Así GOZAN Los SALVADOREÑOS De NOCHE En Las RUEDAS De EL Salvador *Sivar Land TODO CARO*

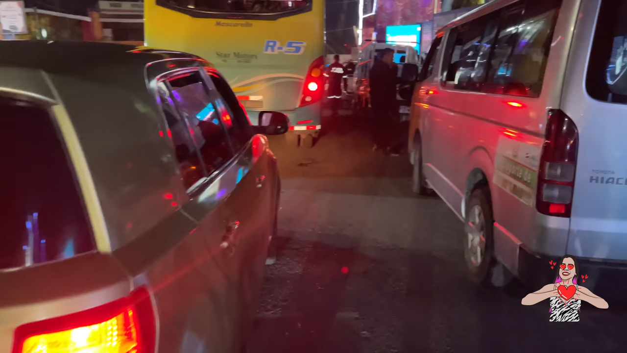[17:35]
Ya salimos, mira Luchini. El tráfico que nos venimos a topar.